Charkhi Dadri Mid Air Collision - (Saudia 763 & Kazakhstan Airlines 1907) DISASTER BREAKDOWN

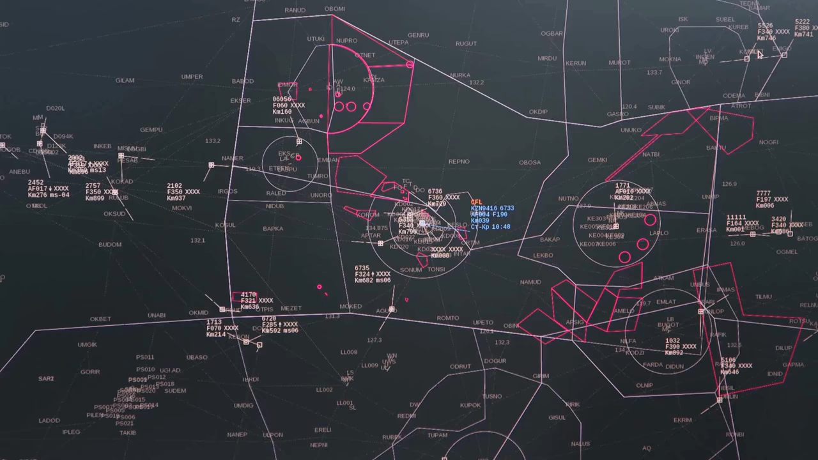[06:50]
The technology for this type of secondary radar was around at the time and had already been installed at many major international airports across the world but in the case of Delhi, the technology was not installed.